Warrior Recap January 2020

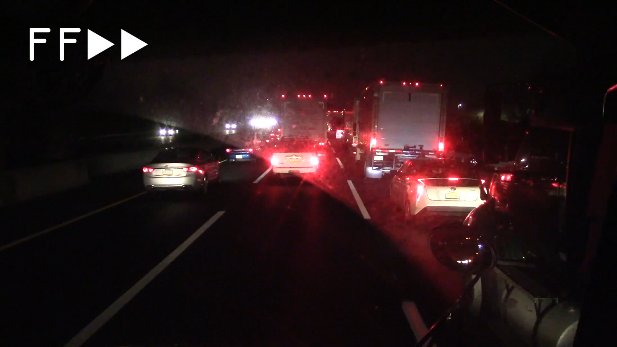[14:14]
Students from NEHS got up before the sunrise to go on a once-in-a-lifetime experience to see Good Morning America, located in Times Square. They sat on the bus, trying to pass the time through the traffic.